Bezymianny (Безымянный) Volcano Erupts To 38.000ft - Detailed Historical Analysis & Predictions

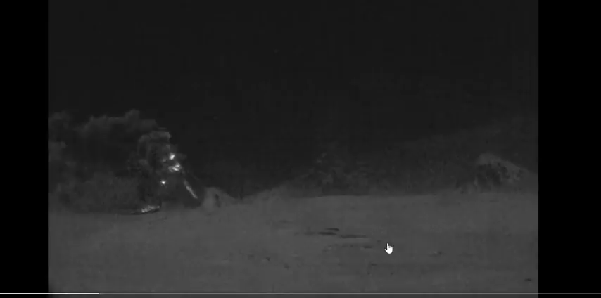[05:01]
And coming from Volcano Time Lapse is the only footage that I can find of the actual eruption which occurred in the evening. And this is the 38,000-foot explosion which is about to happen.
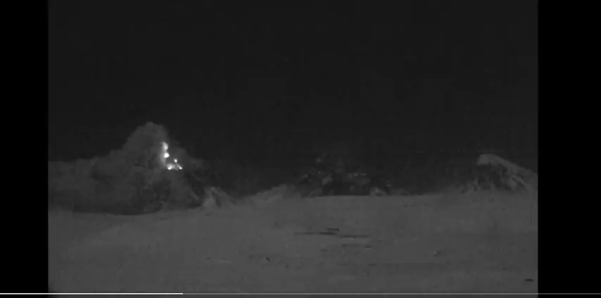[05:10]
You can see it's preceded by lots of pyroclastic flows and explosive strombolian-type activity. And then something gives way there. You can see a big pyroclastic flow come down the flank there prior to the main explosion here. And then the huge blast. Waiting for some satellite images to see what the amount of material that was removed during these explosions.